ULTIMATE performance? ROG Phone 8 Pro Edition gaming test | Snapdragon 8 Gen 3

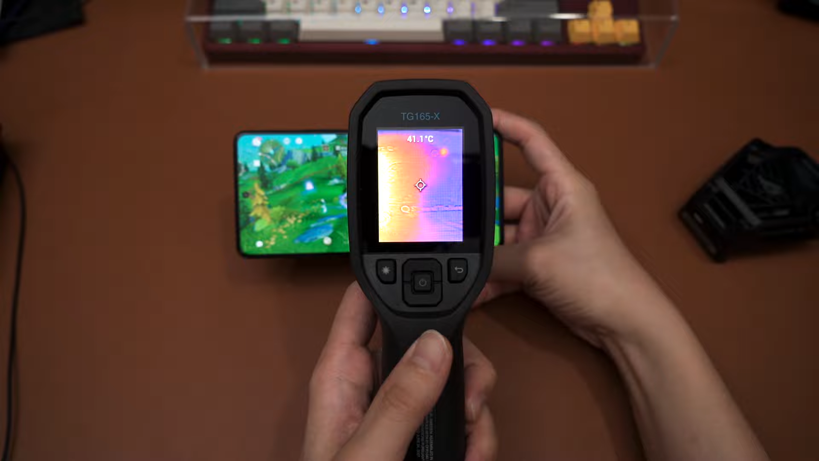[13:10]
On screen: spot 41.1°C
Okay, so we can see on the right side here, it's at around 39.5 degrees Celsius. Not exactly that high. Around the middle is where the chipset is located, and that is gonna be around 41 something degrees Celsius. I saw 42 degrees Celsius just now, which isn't the highest, but it's a little bit on the higher side. Nothing to worry about, because phones can reach around 50 something degrees Celsius, it'll still be fine. And on the left side is at around 35 degrees Celsius. So that's the front. Now let's move to the back.
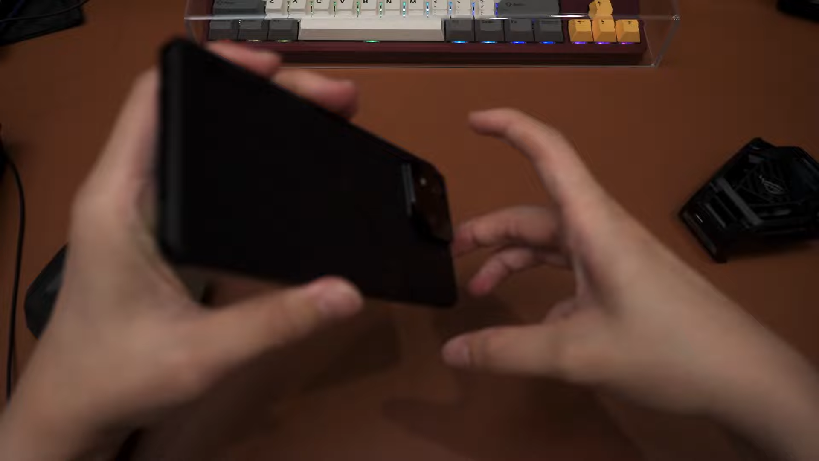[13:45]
This is gonna be a bit difficult.
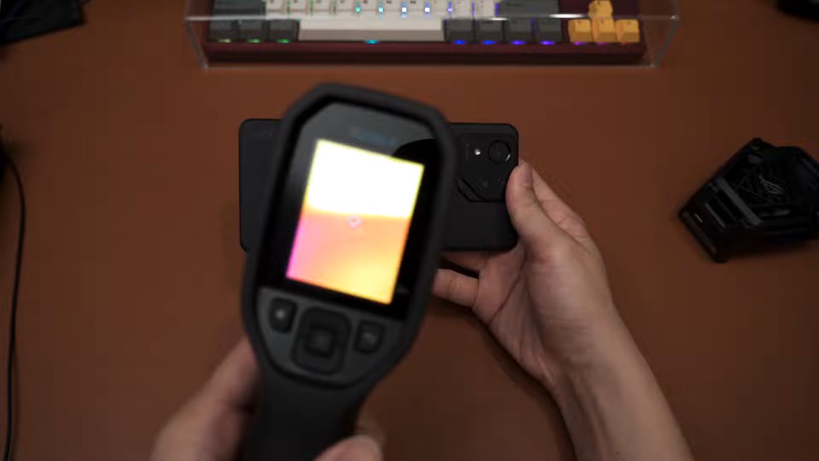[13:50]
I'm constantly touching stuff. So at the back here, we can see the camera bump around here is around 40 degrees Celsius. Wow, that instantly changes. So as we move down further to the middle part, we can see the temperature is around 40 degrees Celsius, nearly 41 degrees Celsius. Not too high, I would say. The screen size is only 42 degrees Celsius, and remember that. So I'd say the heat distribution is really equal between the front and the back.
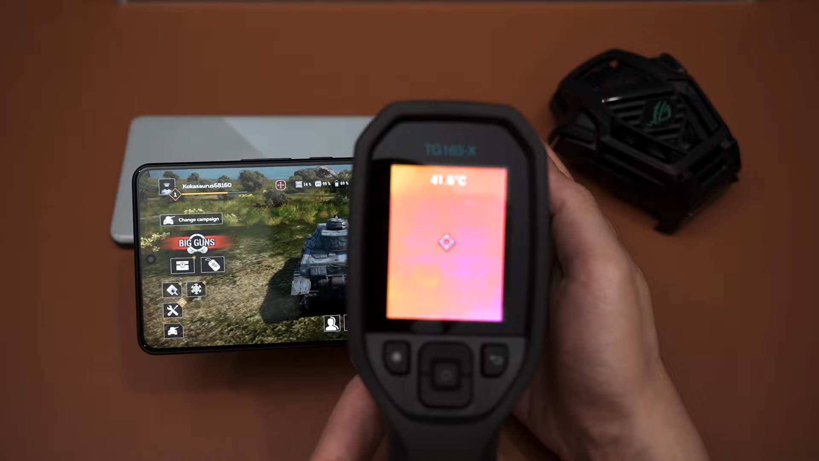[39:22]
On screen: spot 41.6°C
So I can feel my hand getting toasted when I touch the middle back part of the phone. So let me focus this. And
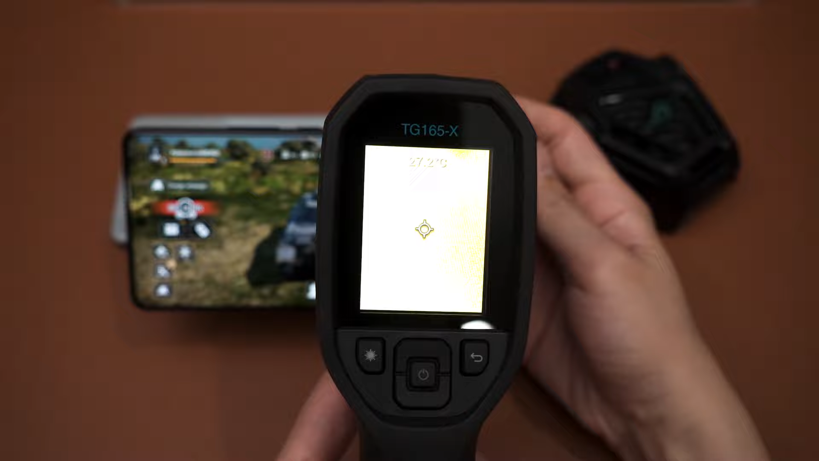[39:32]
as we can see, the bottom part, front part, is around 40 degrees Celsius, which is higher than before. Around the middle, 43.3 degrees Celsius is what I see just now, which is definitely higher than what we got in Genshin. So yeah, this is gonna be our new standard when it comes to game tests and torture tests. Then what about the back of the phone? The back camera part, cool, no problem there.
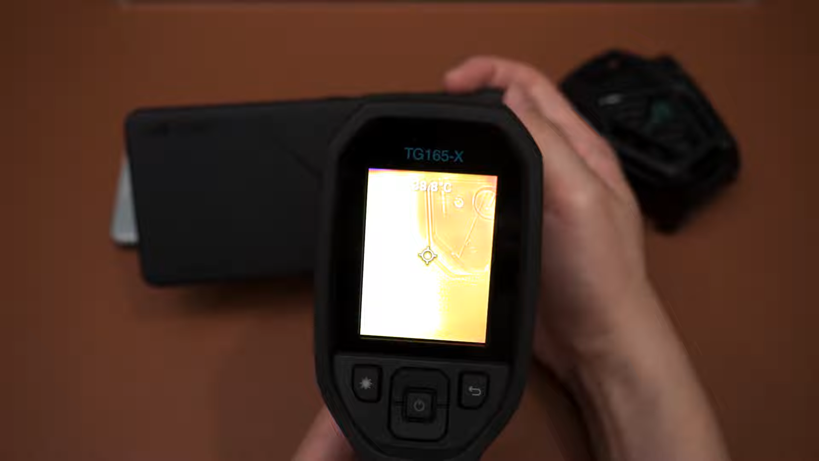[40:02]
Then once we move on to the middle part, it's at around 41-42 degrees Celsius.
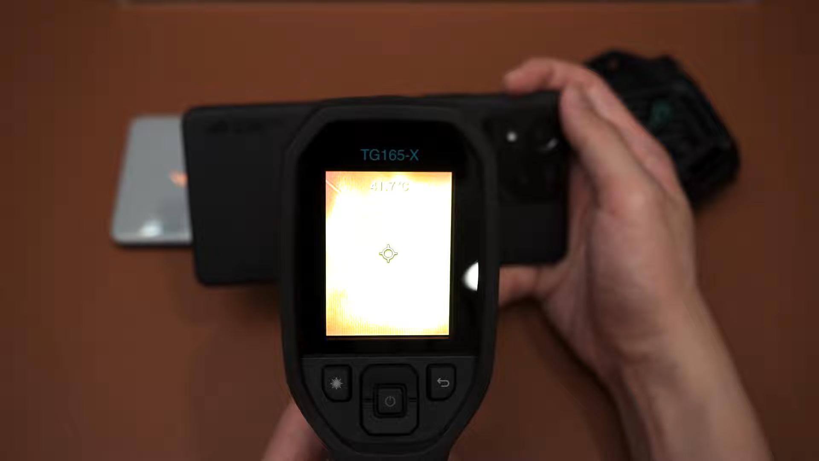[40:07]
And we can really see that pattern there, right?
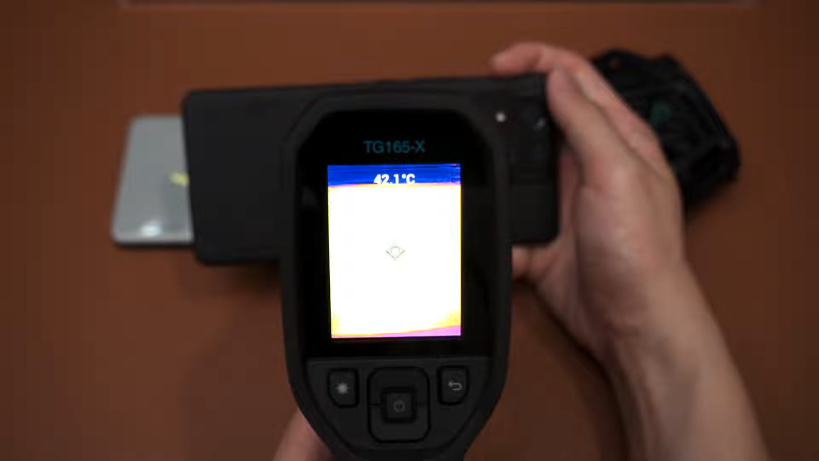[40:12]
On screen: spot 42.1°C
That middle white part there is where the SoC is located, and that's where the hottest is gonna be. Then at the bottom part here,
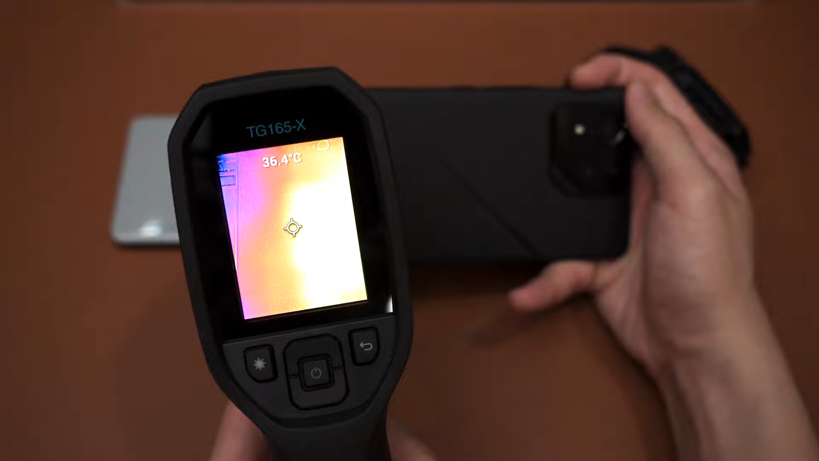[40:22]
On screen: spot 36.4°C
36.5, somewhere around there, it's constantly changing and dropping. But what I'm concerned about is the front middle part.
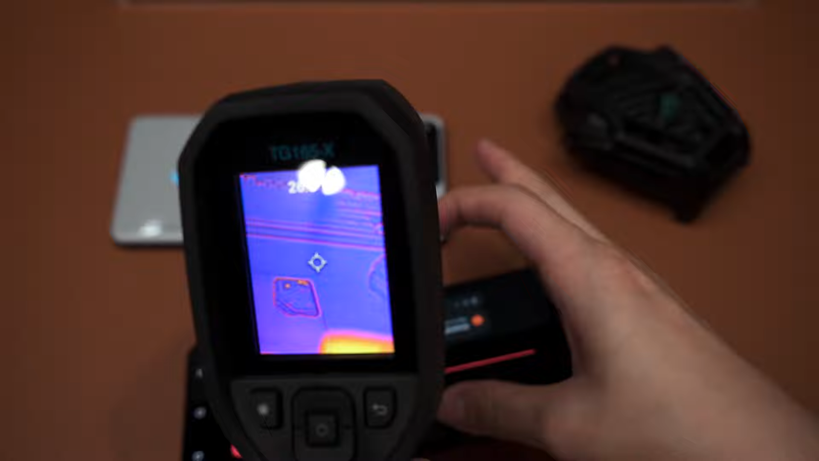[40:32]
As we can see, if the temperature is that high, yeah, it's gonna start toasting your fingertips a little bit.
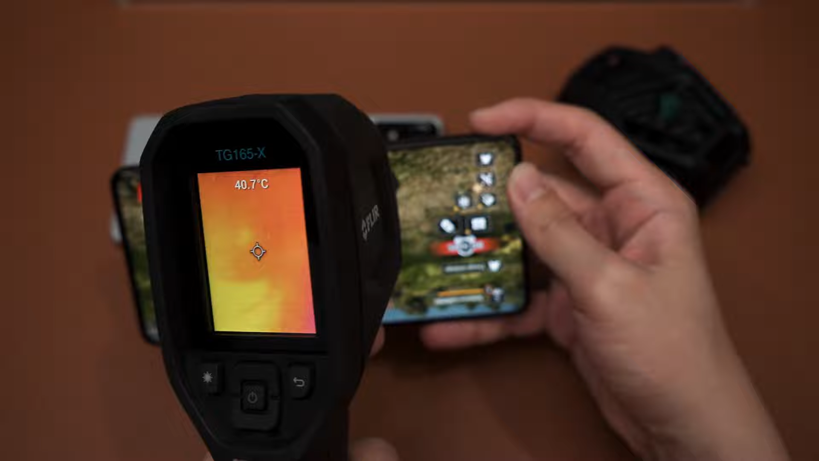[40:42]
On screen: spot 40.7°C
Remember, we are only testing the skin temperature, not the exact chipset temperature.